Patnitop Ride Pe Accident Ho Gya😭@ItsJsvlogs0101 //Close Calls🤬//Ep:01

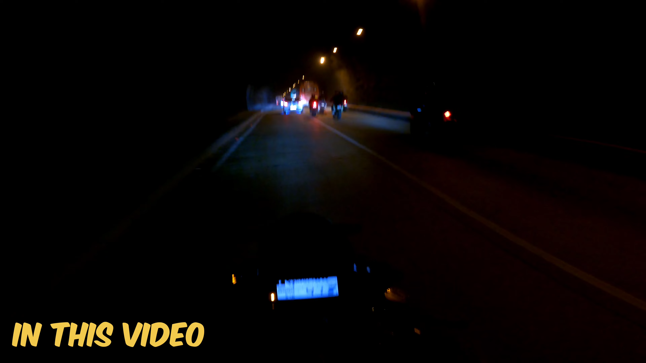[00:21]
भाई देखो यार कितने ज्यादा बाइकर्स हैं यहाँ पे। ओ भाई साहब क्या बात है।